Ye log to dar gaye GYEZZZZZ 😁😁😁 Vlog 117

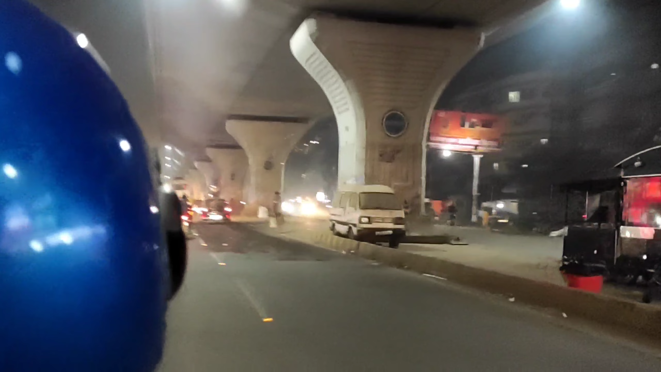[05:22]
और भाई गुवासा भी जमा हुआ है, गारी का मज़ा लेते लेते वीडियो भी बना रहे हैं भाई, कोई दिक्कत नहीं है, बस घर पे पहुँचने वाले हैं थोरी दिर में, और भाई जगदेव पत्पे आ चुके हैं,
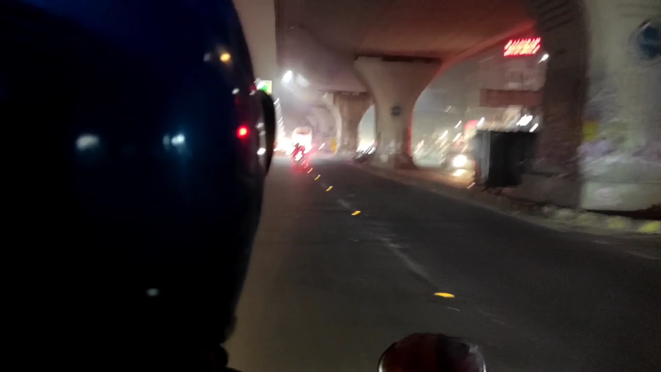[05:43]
तो जगदेव पत्पे होते हुए, अभी कटिंग लेंगे, भोड़ा हली राम,
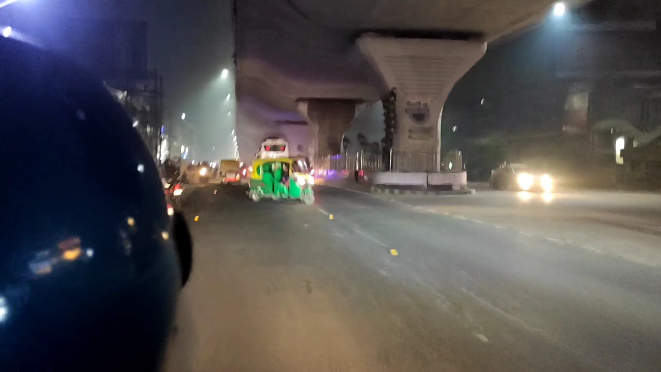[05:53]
और यह रहा हमारा मोट, और यहां से हम लोग ले लिए टर्निंग, अभी हम लोग गर में निकल चुके हैं,